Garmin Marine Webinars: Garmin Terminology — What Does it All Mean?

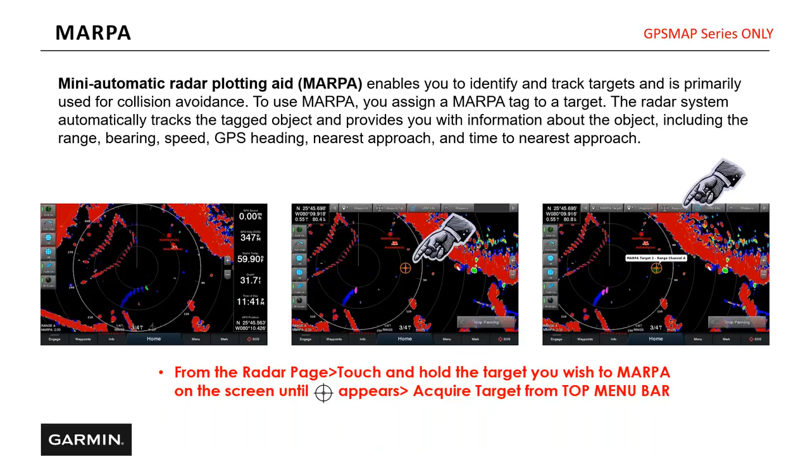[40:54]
I can follow them. This is also very good if you're on a new body of water or a big body of water and you've got a lot of, a lot of traffic around you, or at night, maybe you're at anchor and there's some boats around and you want to kind of keep track of those boats, you can acquire those boats through MARPA and track those boats. Auto bird gain.